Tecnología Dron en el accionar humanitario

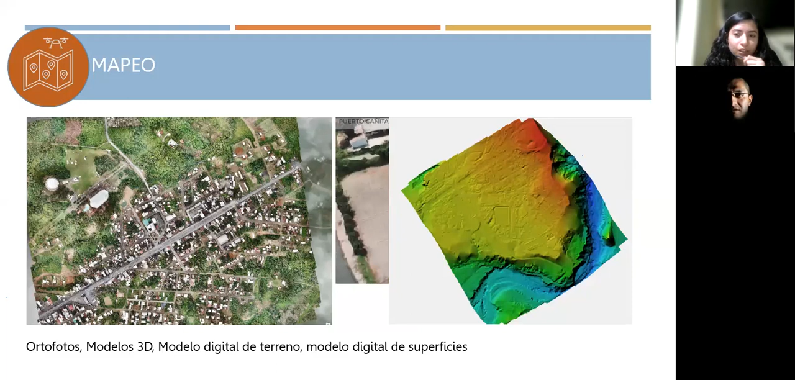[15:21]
en rojos vemos zonas más altas y, bueno, otro producto, este sí que les quería mostrar, es nuevamente un modelo en 3D, pero esto ya es a través de un procesamiento controlado, se puede ver mayor calidad dentro del modelo y, bueno, esta imagen es bastante reciente, es del mes de julio, me parece, en el evento de la erosión regresiva del río Coca en la comunidad de San Luis.